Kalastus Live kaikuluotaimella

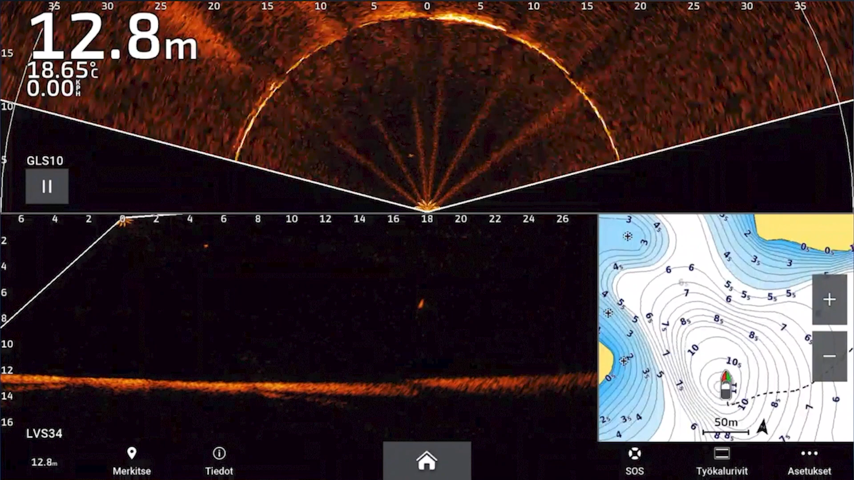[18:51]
On screen: depth 12.8 m, water 18.65°C
Ja me nähdään paljon pohjastruktuuria leveältä keilalta. Me voidaan katsoa 30-50 metriä kevyesti molemmille puolille. Ja varsinkin nyt kun tulee uusille alueille, niin mä haluan useasti kartoittaa hiukan ensin sitä ennen kuin mä rupean kalastamaan, koska on tärkeää tietää, että tämmöisenkin matalan paakun päällä on useasti pienempi kivikkoalue, jolloin ne kalat on suhteellisen lähellä tätä kivikkoaluetta useimmiten. Tai jos on kovin jyrkkä reuna, niin mistä ne löytyy. Ja mä myös näen vastaavissa alueilla, niin mä näen helposti sen, että missä on vaikka täkykalat. Ja viisto on yksi parhaimpia niin kuin, työkaluja niiden löytämiseen.
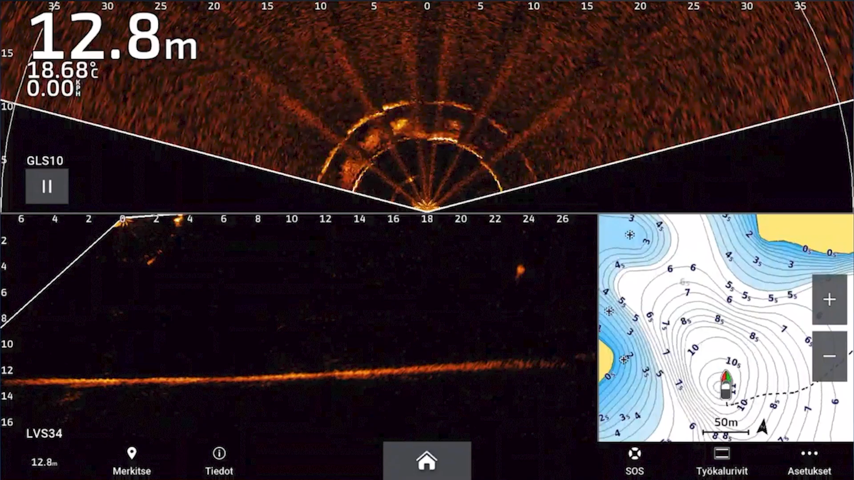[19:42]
On screen: depth 12.8 m, water 18.68°C
Mutta siinä tapauksessa silloin, kun jos mä käytän venettä, missä on 10-tuumaisia näyttöjä tai 9-tuumaisia näyttöjä, niin silloin mä yleensä pyhitän aina yhden näytön sille liveskopelle. Ja sitten taas toiseen näyttöön tulee kartta ja viistokaikuluotain. Koska on tärkeää kuitenkin, että jos me katsotaan vähintäänkin 30-40 metrin etäisyydelle liveskopella tai active targetilla tai megalivellä, niin on tärkeää se, että me nähdään mahdollisimman hyvin ne kohteet. Ja mikäli se näyttö on pieni ja sitä jaetaan muihin kuvamuotoihin, niin ongelmaksi tulee se,
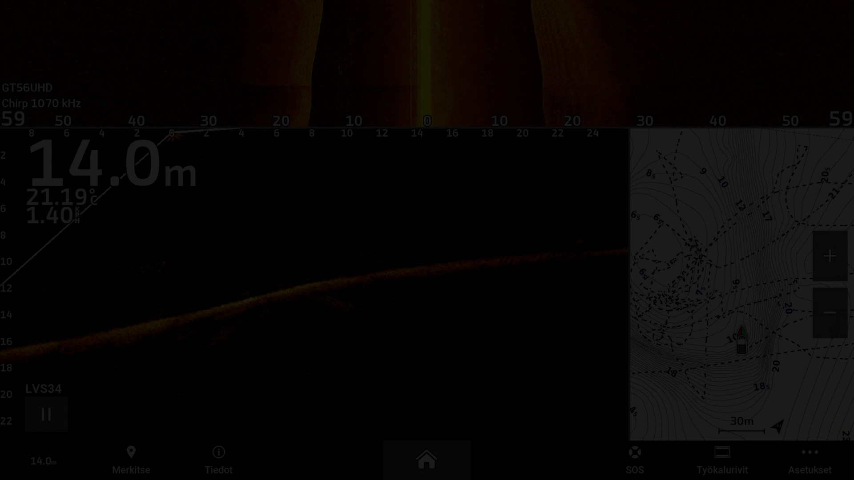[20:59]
On screen: depth 14.0 m
Mutta se kartta kertoo erittäin paljon siitä alueesta ja mun mielestä on tärkeää, että se kartta on sillä tavalla näkyvissä, että me nähdään aika nopeasti, että mihin suuntaan se rinne esimerkiksi kaatuu ja missä on syvempi alue, missä on matalempi alue. Koska se helpottaa meitä huomattavasti sen siinä vesistössä navigoimisessa, ei pelkästään silloin kun me siirrytään alueelta toiselle, vaan just se, että kun me ollaan siinä kalapaikalla. Tähän seuraavaan ei oikeastaan edes paljon sanoja tarvita. Tämän tilanteen varmasti pystyy kuvittelemaan aika moni. Käytössä täysin tyyni ilta, lämmin ilta elokuussa.
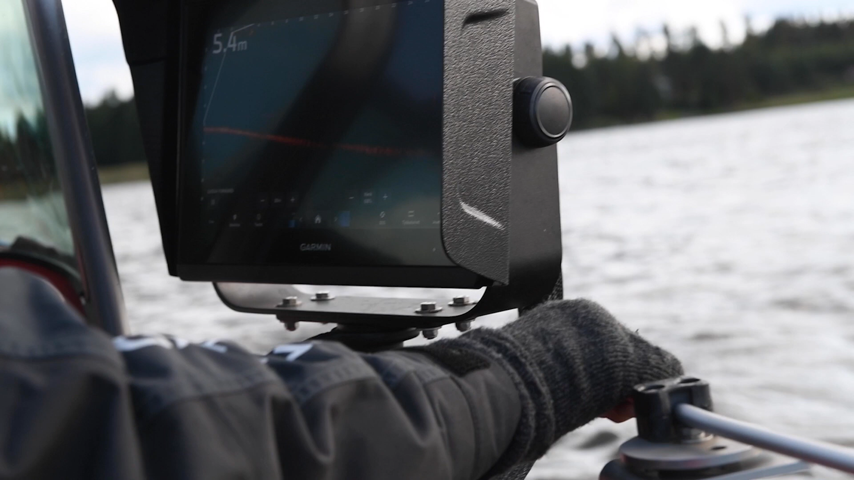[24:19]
On screen: depth 5.4 m
meillä on siellä pistokaikulua tai GT-50 anturilla.
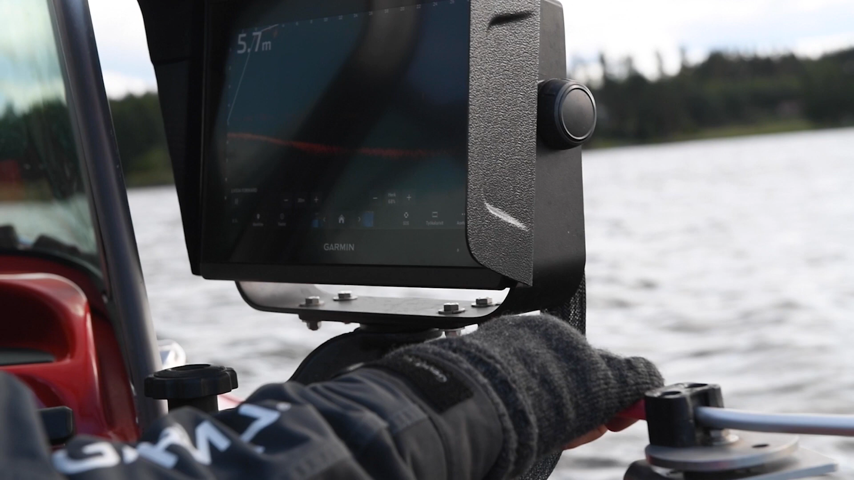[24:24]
On screen: depth 5.7 m
Sitten meillä on toi perspektiivenäyttö ja sen lisäksi meillä on sitten erillinen liveskopi.
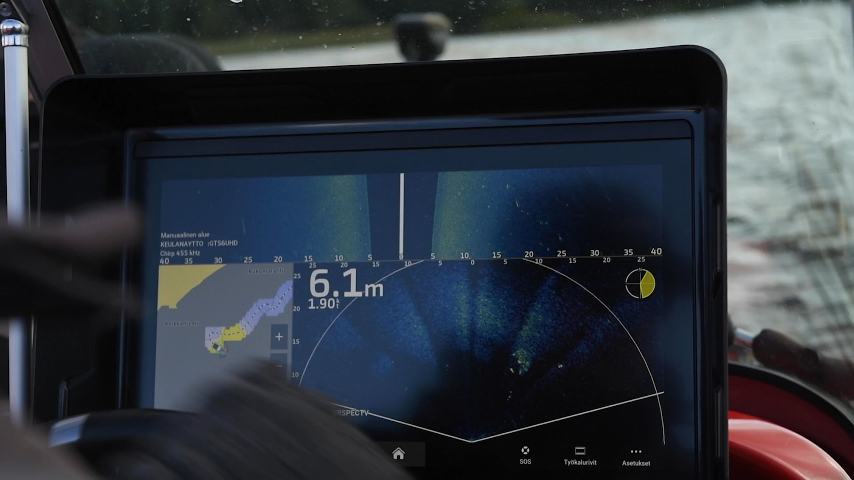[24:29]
On screen: depth 6.1 m
Heitä ton pois.
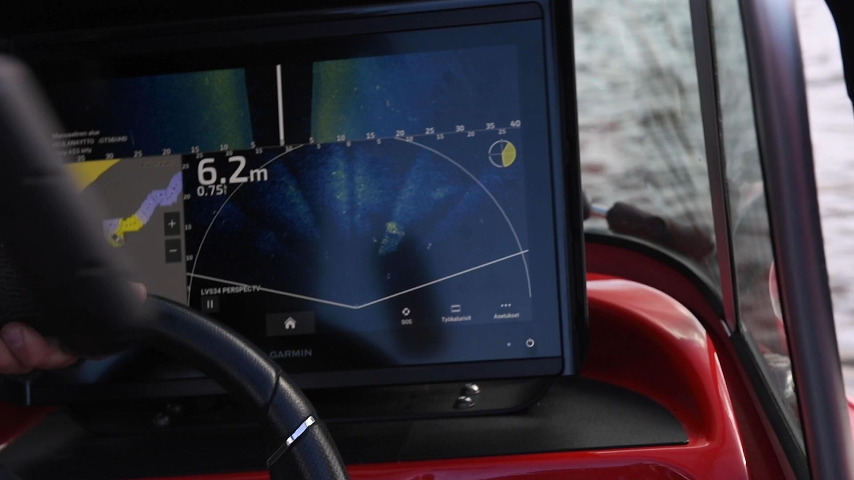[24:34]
On screen: depth 6.2 m
Siellä on ihan täkyparven yläpuolella tuon hyväkokoinen hauki, niin
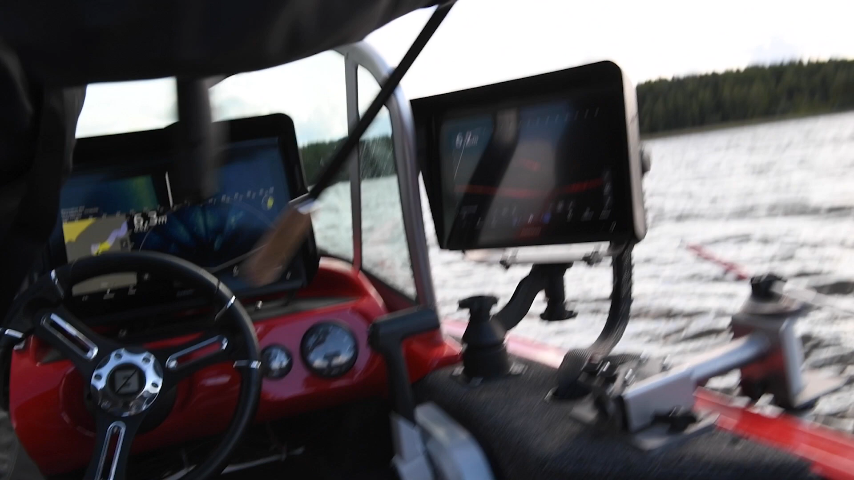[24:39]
näyttää ihan...
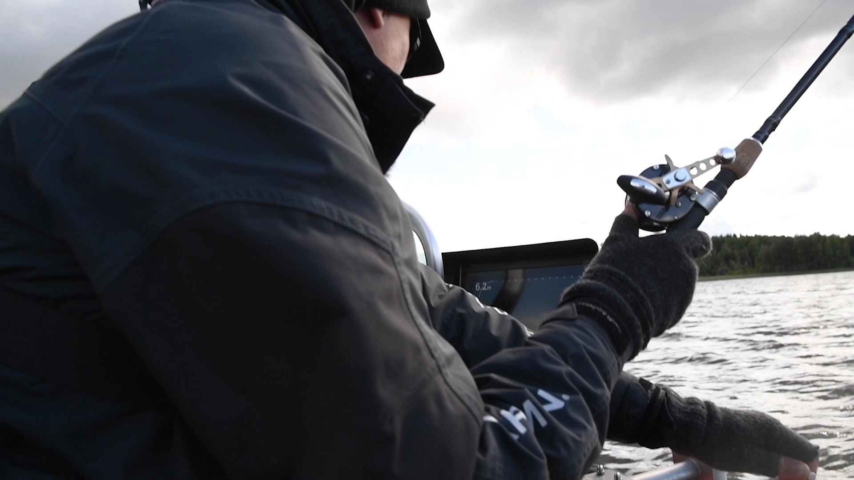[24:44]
Heti alkuun, kun tullaan tässä laskettiin rampissa vene, niin saman tien näyttää olevan hyvänäköisiä kaloja paikalla. Joo, no.
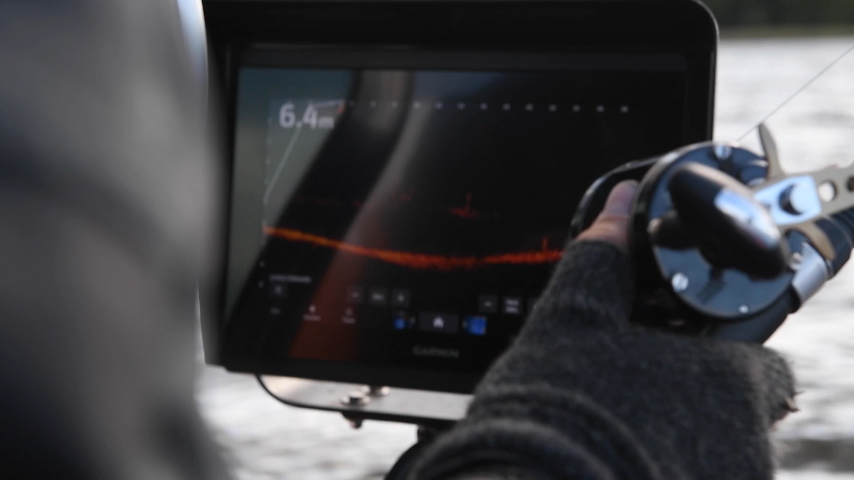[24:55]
On screen: depth 6.4 m
Perspektiivissä näkyy myös tuo sama täkyparvi, minkä näkyy tuossa liveskopissa. Siinä se näkyy.
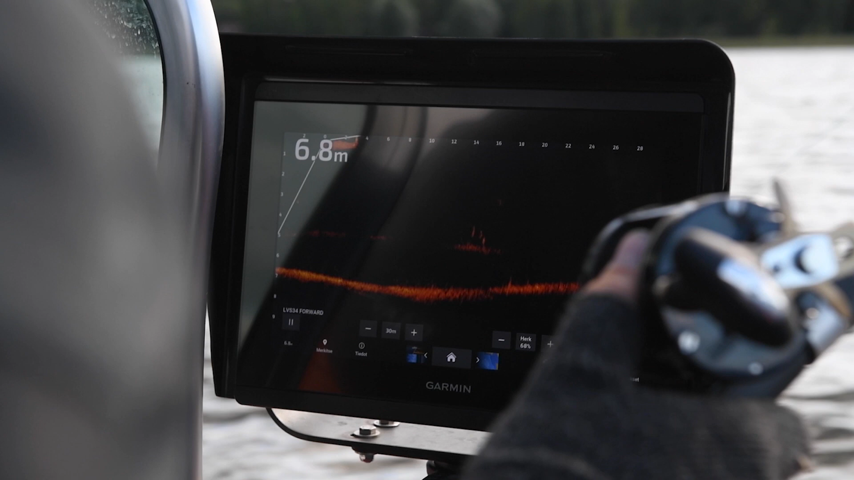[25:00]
On screen: depth 6.8 m
Nyt me nähdään perspektiivistä niin isolla laajalla alueella.
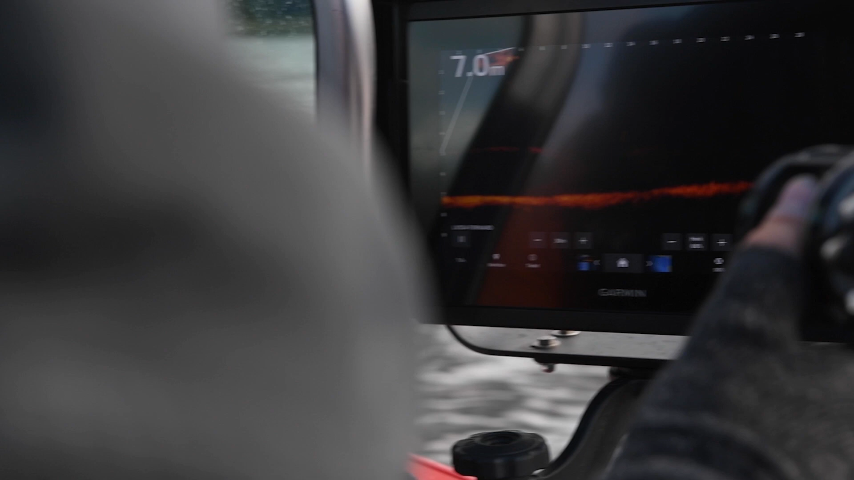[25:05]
Me voidaan täsmentäen heittää sille kalalle,
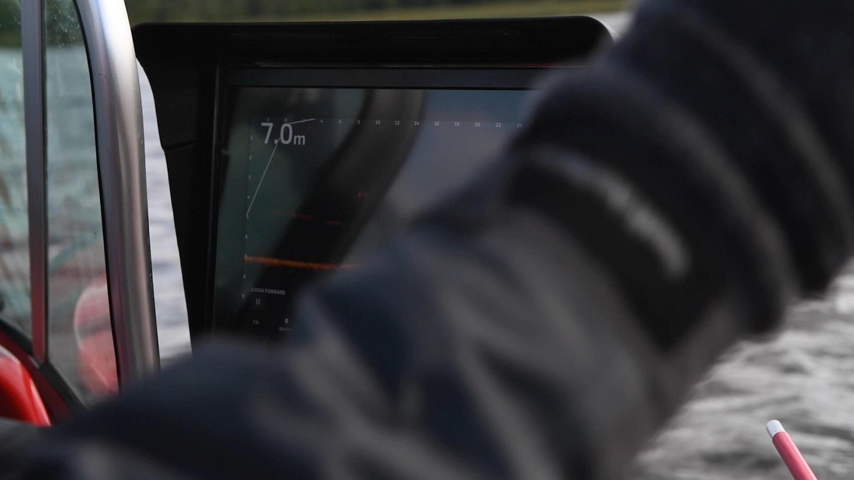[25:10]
On screen: depth 7.0 m
kun me nähdään se tuosta liveskopista, missä suunnassa se tarkkaan on.